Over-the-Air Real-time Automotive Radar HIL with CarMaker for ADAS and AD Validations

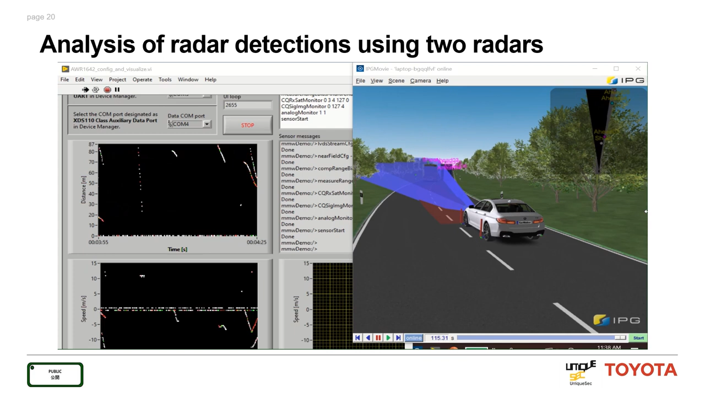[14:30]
So this left hand side is the perception that the ASGORD created from the information provided by IPG CarMaker and radar perceived these targets for us.